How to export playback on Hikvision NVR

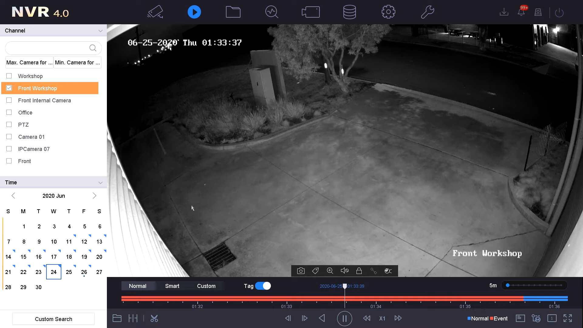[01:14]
This can be done by double clicking the date. For this instance we are looking for the specific date on the 24th. From here below we have the timeline. The timeline can be changed over in this section here. Currently set to five minutes from left hand to right hand of the timeline. We can simply change this by using any one of the selected dots on this slide bar.